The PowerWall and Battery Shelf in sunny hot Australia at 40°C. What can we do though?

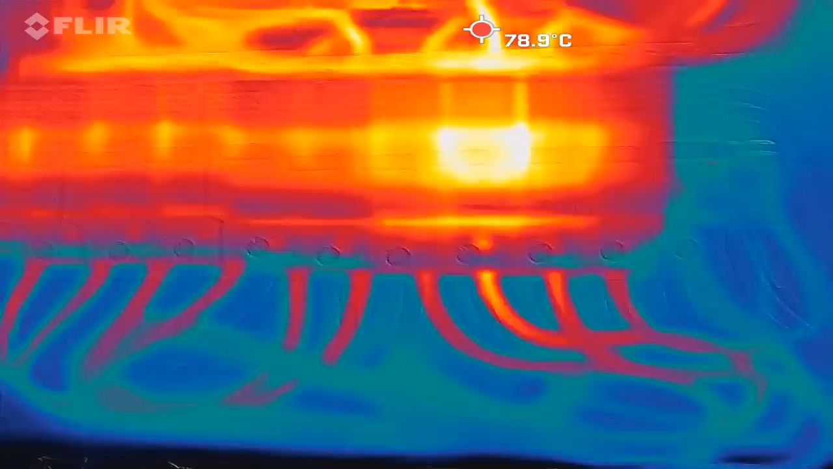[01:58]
On screen: spot 78.9°C
yes this is what I have seen already
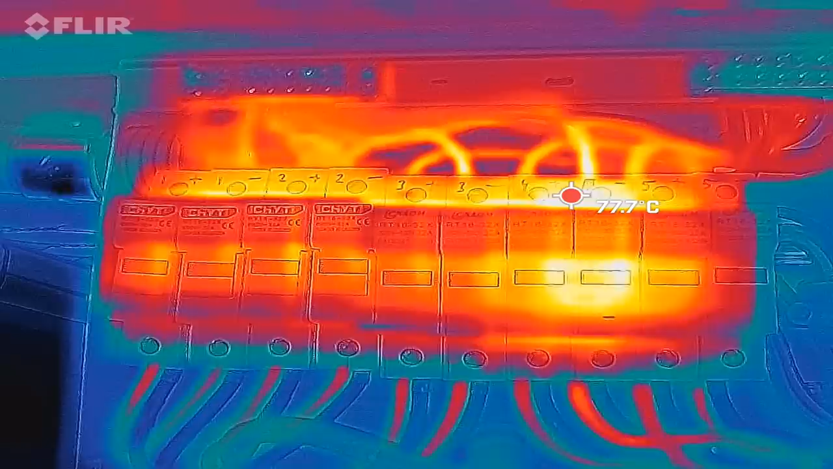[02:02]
On screen: spot 77.7°C
so we can see we've got almost 80 degrees in this spot there 80
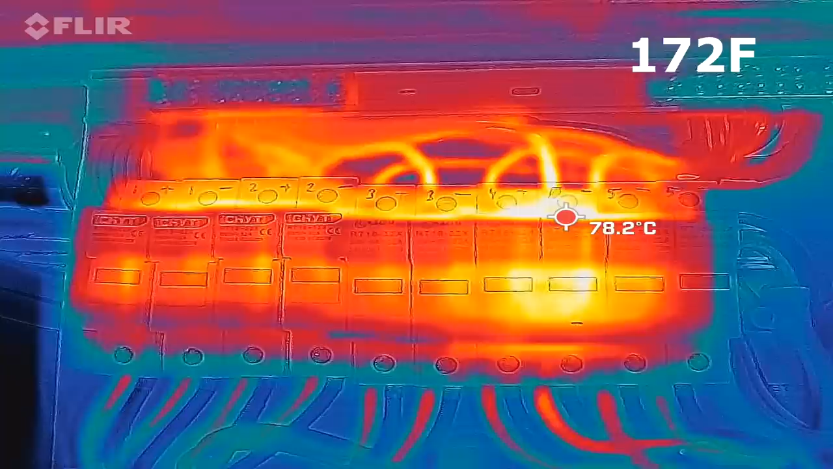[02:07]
On screen: spot 78.2°C
degrees here that is
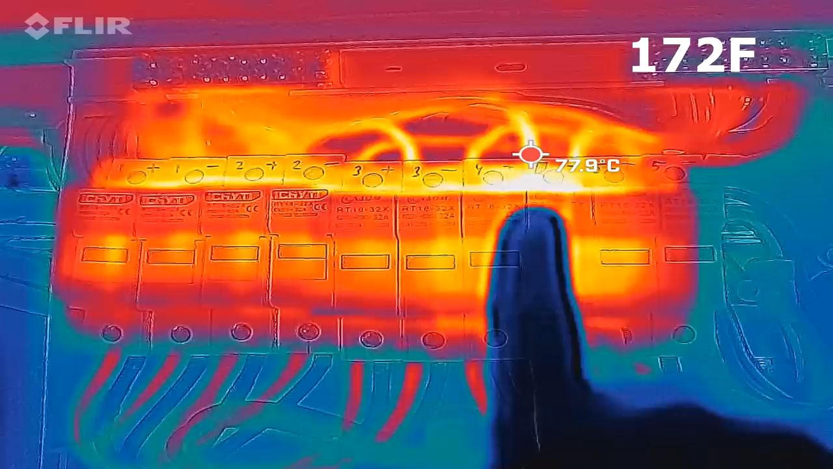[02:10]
On screen: spot 77.9°C
insane right this is so hot let's have a look at the roof
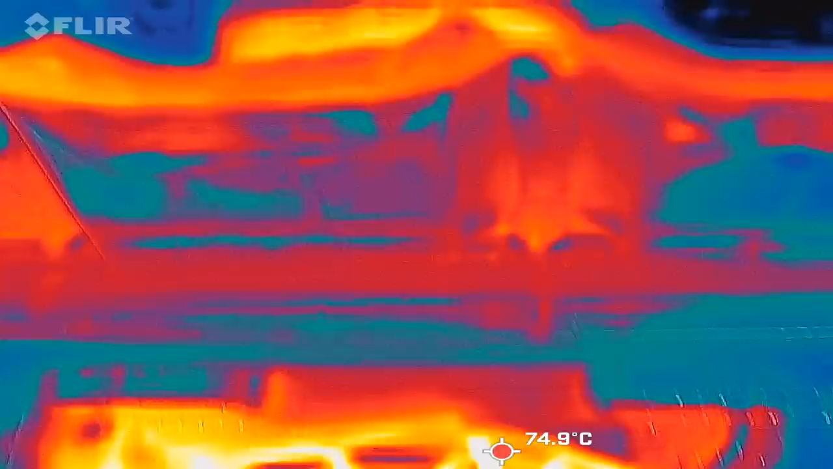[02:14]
On screen: spot 74.9°C
here see what we can find 66
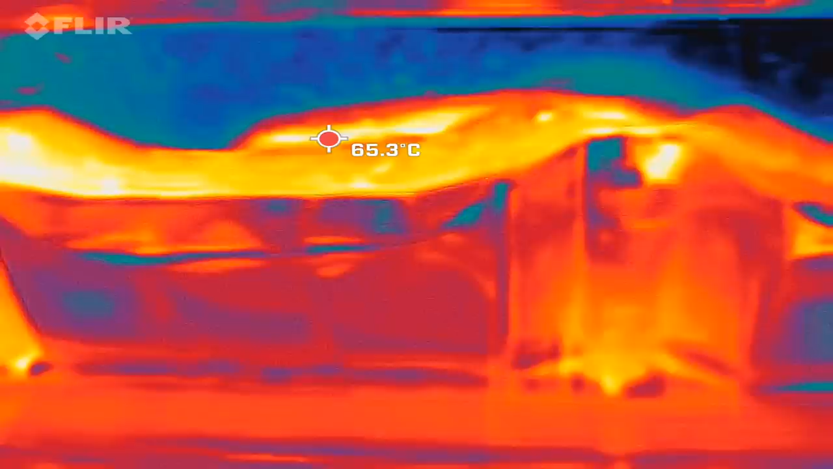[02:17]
On screen: spot 65.3°C
only on the metal but it
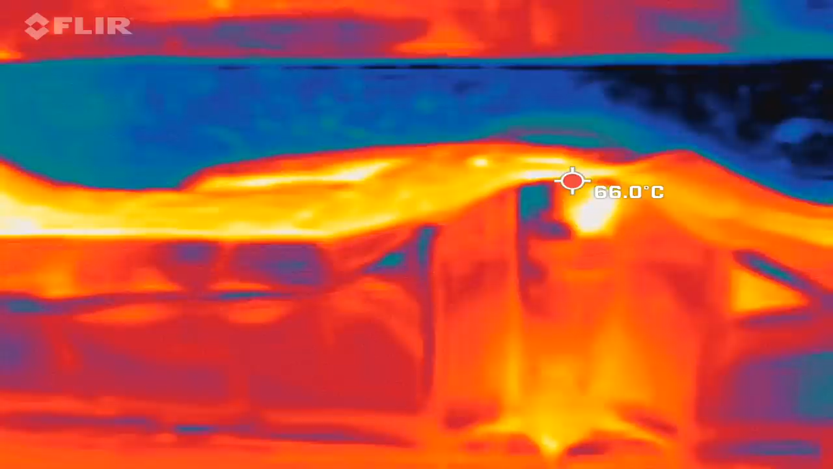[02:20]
On screen: spot 66.0°C
it may reflect a bit of the heat but still you
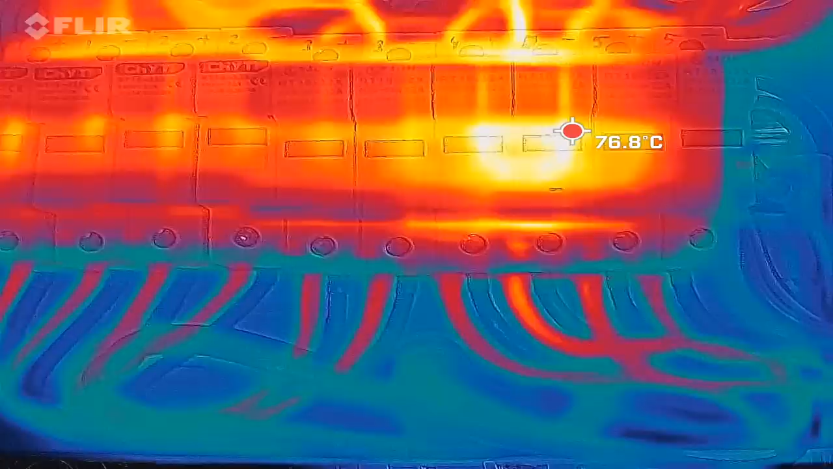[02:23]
On screen: spot 76.8°C
can feel you can really feel the heat coming down here from
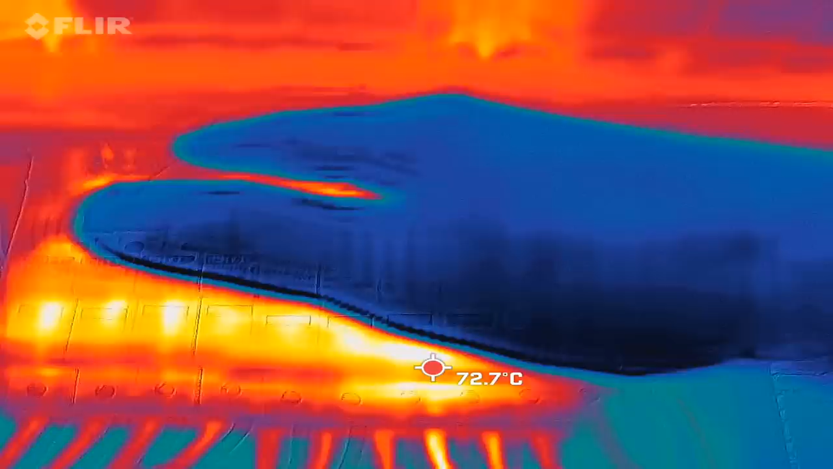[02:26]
On screen: spot 72.7°C
the roof as well so there is definitely a hot spot so
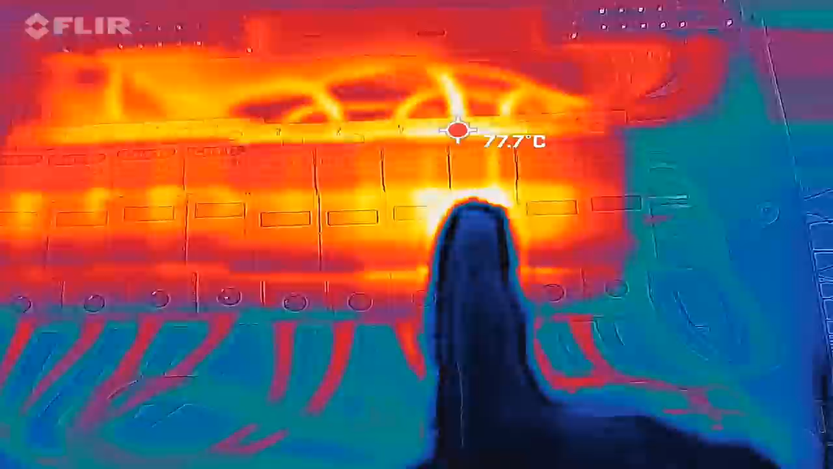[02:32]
On screen: spot 77.7°C
the hot spot is exactly here on this third fuse holder and you cannot touch it it is really that hot
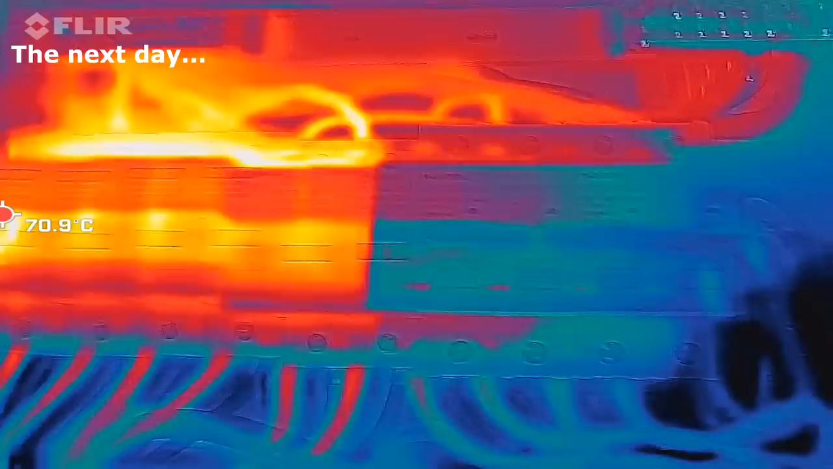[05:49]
On screen: spot 70.9°C
oh wow look at this difference so you can see the um the two circuit breakers here I've
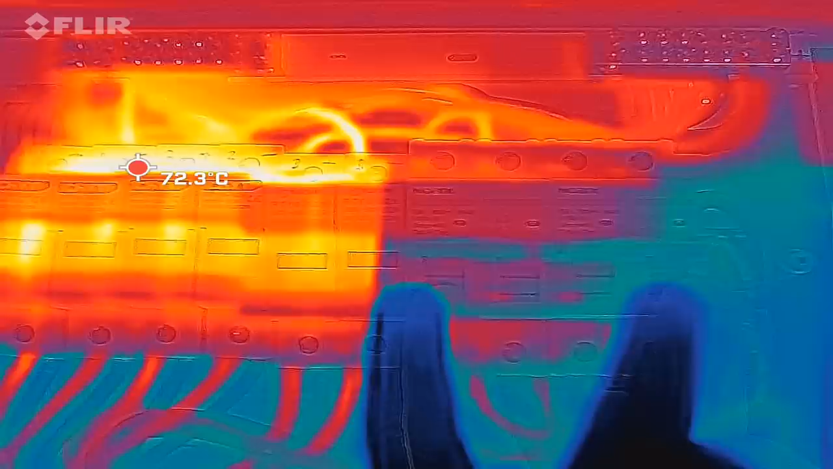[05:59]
On screen: spot 72.3°C
mounted last night they are pretty much
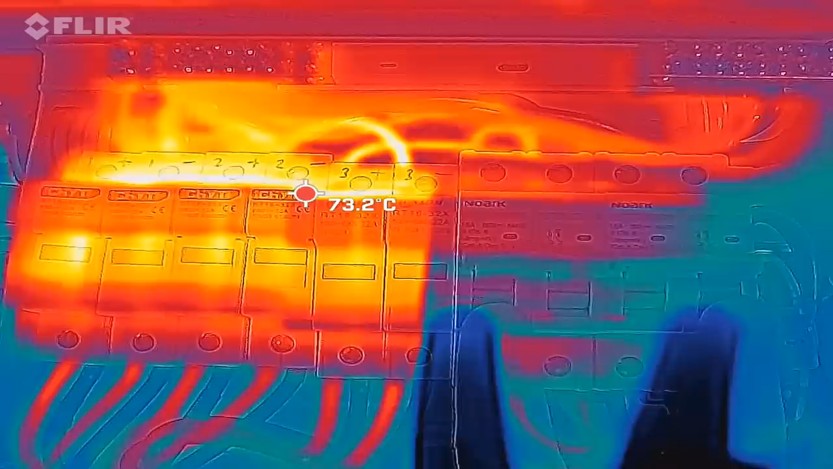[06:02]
On screen: spot 73.2°C
blue they are cool and the fuse holders look at this 73 degrees holy
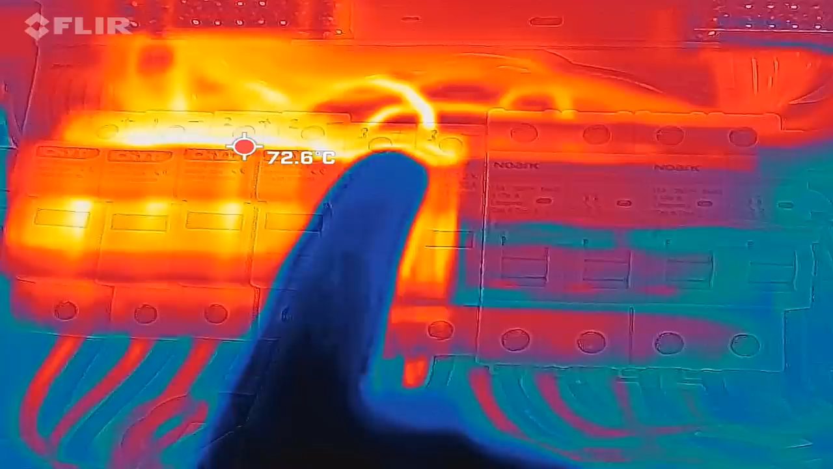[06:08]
On screen: spot 72.6°C
shit and interesting to see that none of the cables
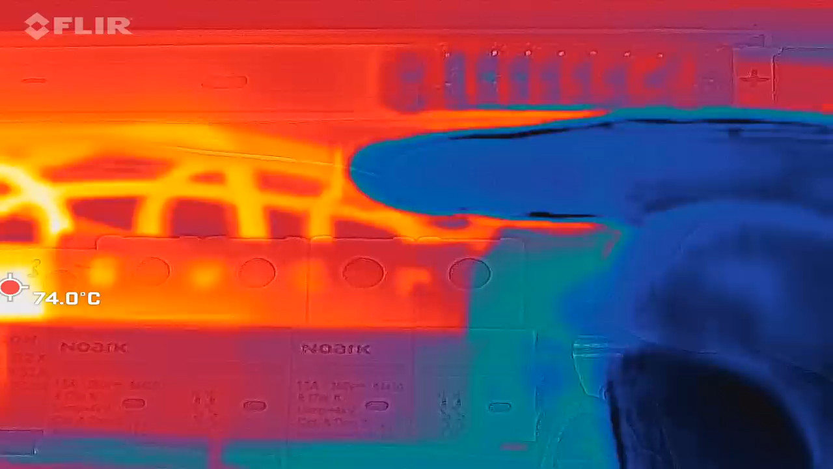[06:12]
On screen: spot 74.0°C
either with or without ferrules are
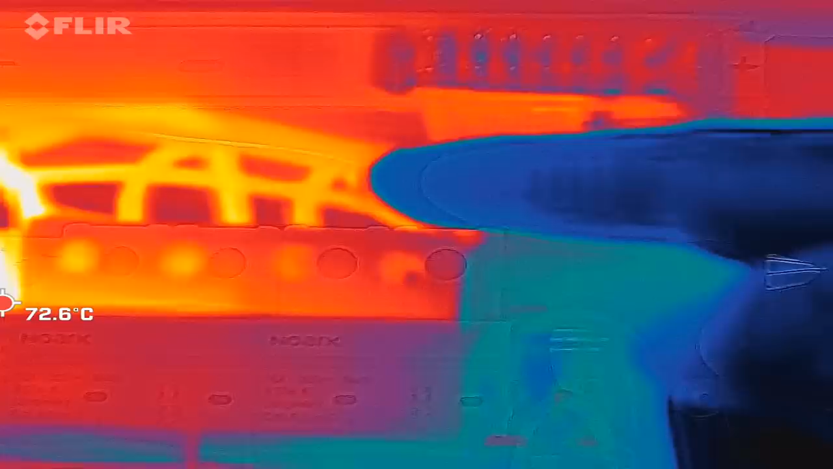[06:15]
On screen: spot 72.6°C
actually heating up going into the circuit breakers so
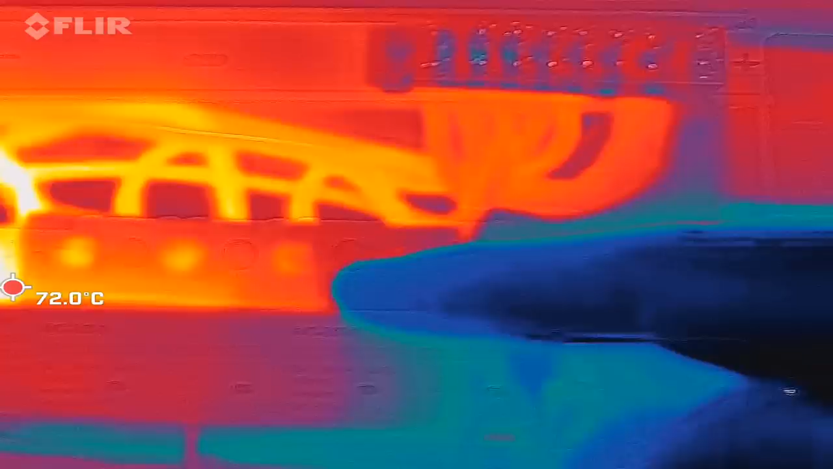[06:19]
On screen: spot 72.0°C
it is definitely coming from these fuse
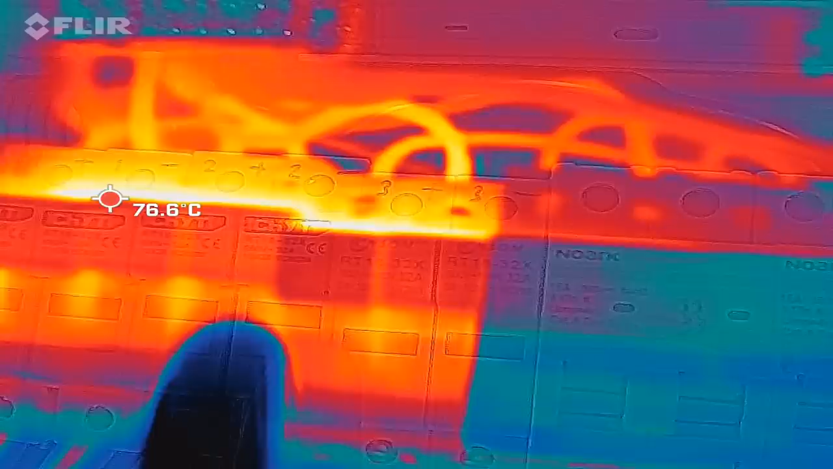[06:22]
On screen: spot 76.6°C
holders they are heating up quite a lot